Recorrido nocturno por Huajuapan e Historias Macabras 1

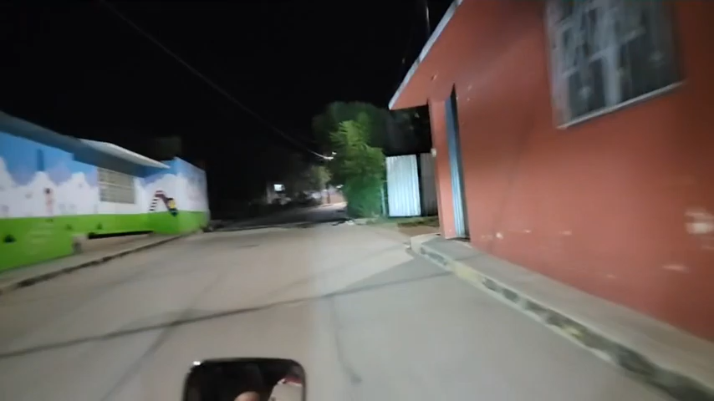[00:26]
bueno, venimos tres porque ya atrás viene Marta, ahí viene su otra foto ¡Arriba!
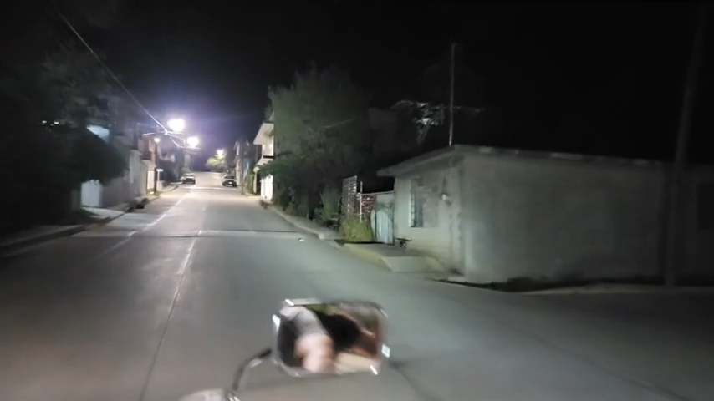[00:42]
ahorita venimos por la calle aquí ¿Quién sabe qué tiene que cerrarse?
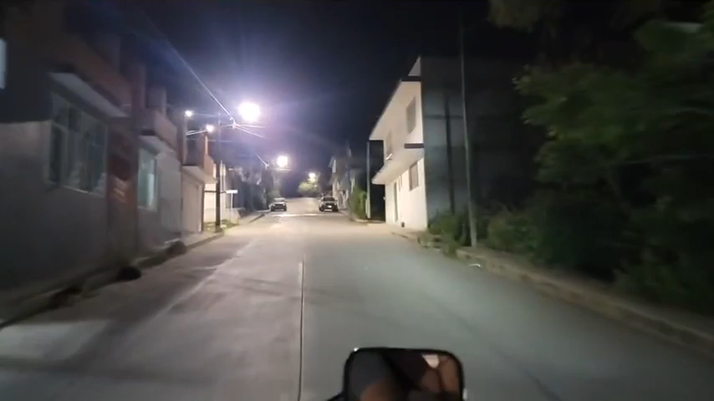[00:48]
No me acuerdo, pero esa es la Torre de Santa Rosa
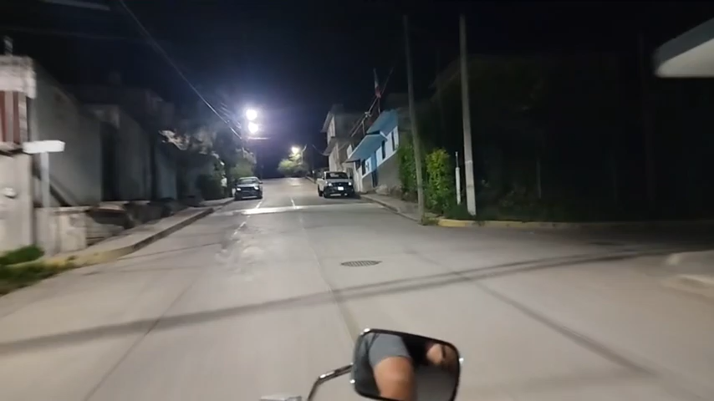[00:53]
Ahorita vamos a ir a hacer un recorrido ahí por libramiento A ver si no nos encontramos por una bella, a la llorona Saludos, saludos,
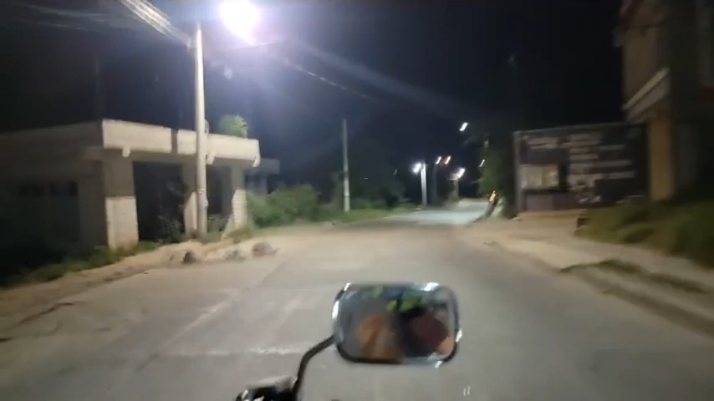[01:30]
Nos vamos a meter aquí en oscuro a ver qué encontramos por ahí
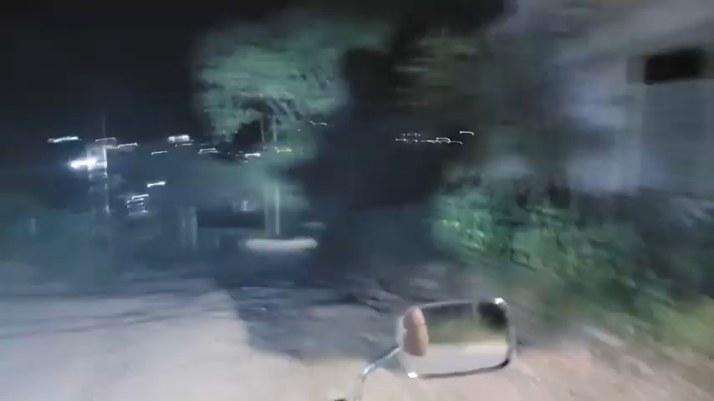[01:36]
Vamos hacia los caminos del terror Vamos hacia el camino del terror, dice Martita
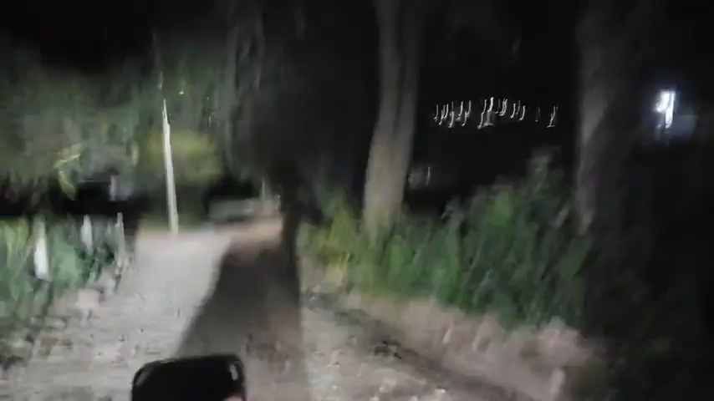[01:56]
Bueno, por la colonia Santa Rosa Vamos a salir aquí a Libramiento
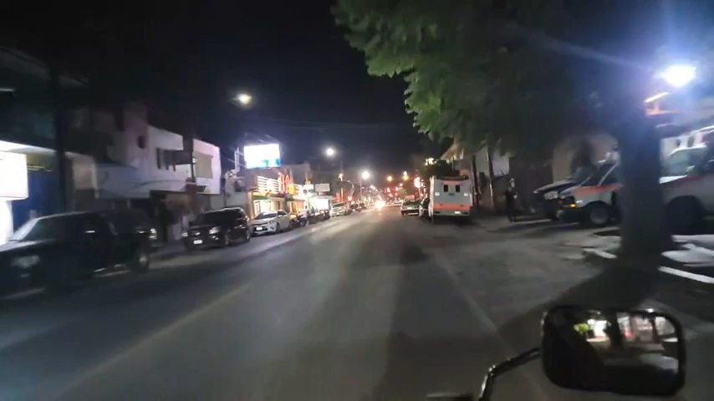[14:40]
En total... Venimos aquí transcurriendo... Transcurriendo... Digo... Transitando por la calle... Este... La avenida Carranza... La carretera aquí... Que conecta...